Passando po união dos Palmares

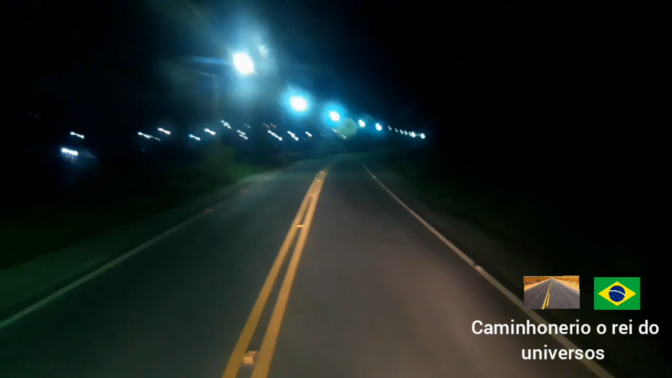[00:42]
Estamos passando aqui de União dos Palmares, passar na terra do Zumbi. Esta noite maravilhosa.
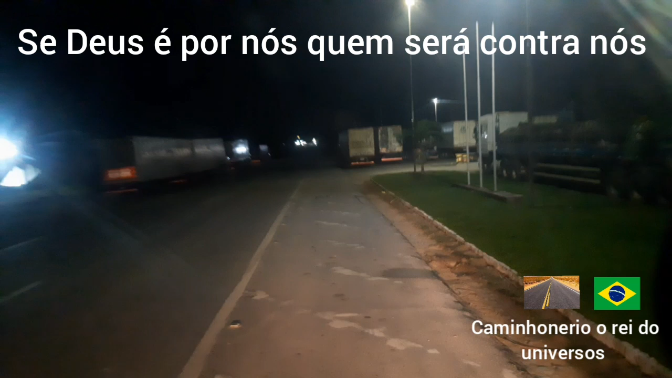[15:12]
Beleza, galera, estão passando aqui, né? Messias, né? Bichilau. Na frente é o posto Bichilau, pra céu, ó.